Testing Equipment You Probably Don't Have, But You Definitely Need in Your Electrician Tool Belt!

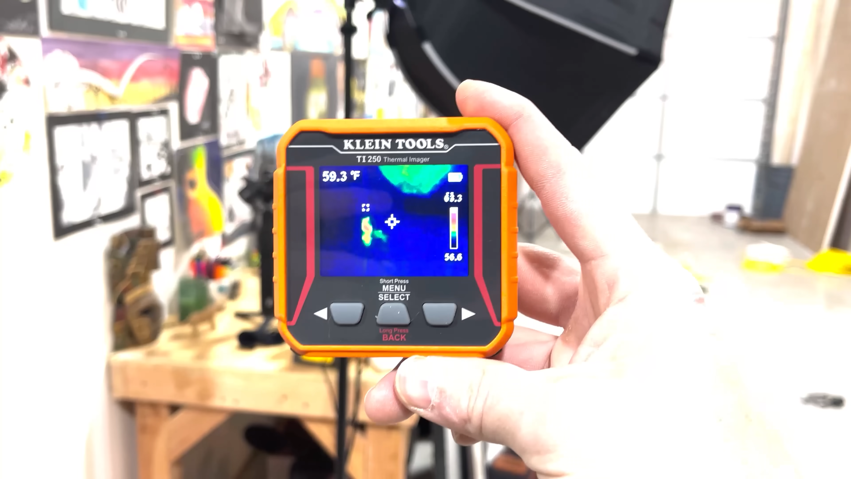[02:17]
On screen: spot 59.3°F
klein has some where it reads a temperature to you so you can scan something and see what the temperature is
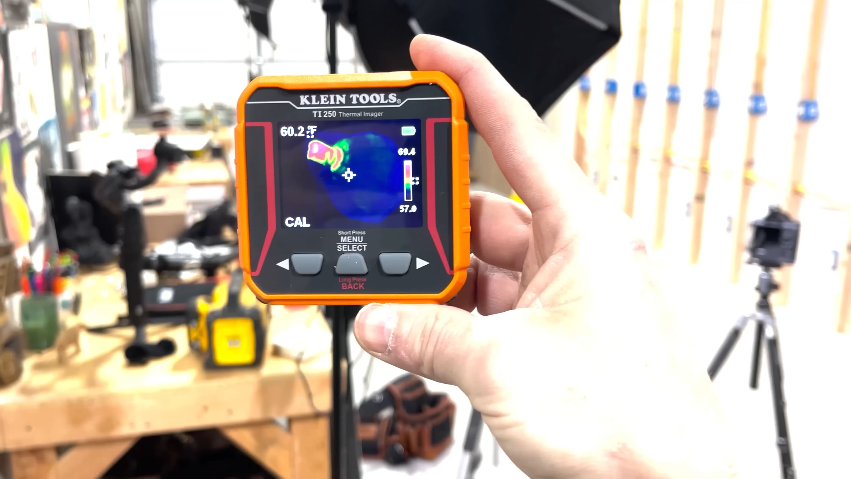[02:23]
On screen: spot 60.2°F
this is a little bit more enhanced so this will actually see heat signatures on the
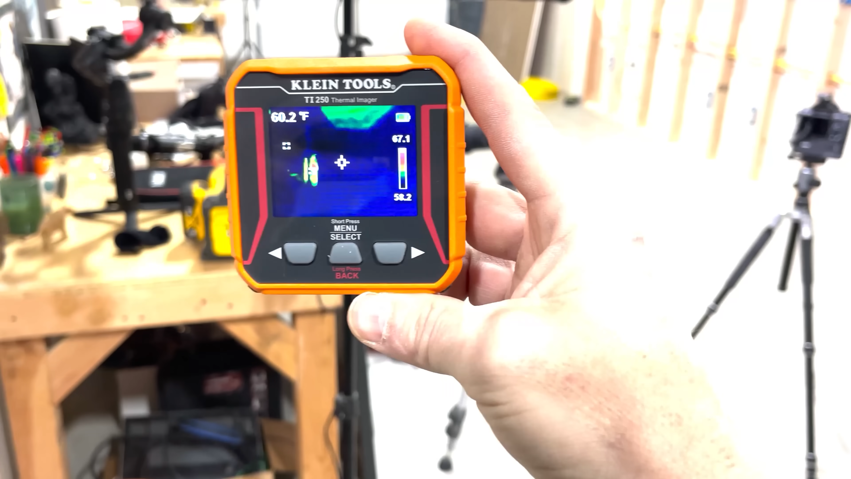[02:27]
On screen: spot 60.2°F
screen so you can go and point this at conductors or at a breaker or anything and it'll show you on the screen where
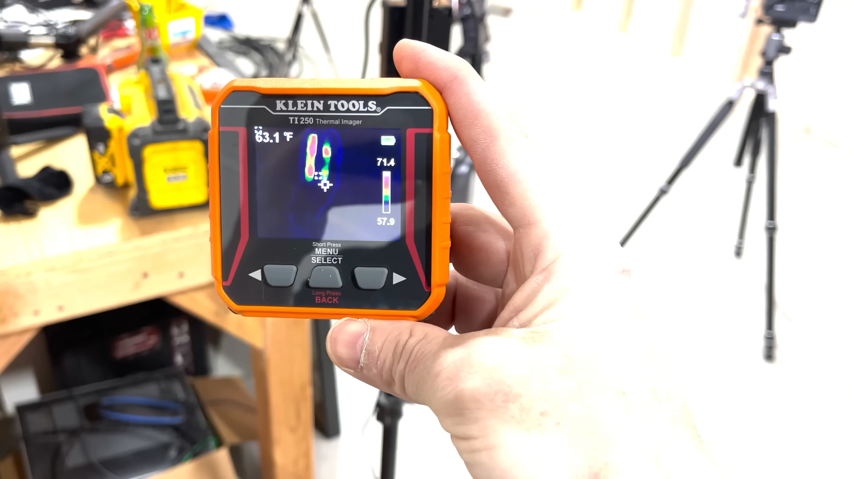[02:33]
On screen: spot 63.1°F
the hot signatures for everything are so if you have a breaker that's really hot if you have switches or plugs or something that's really hot and you're trying to figure out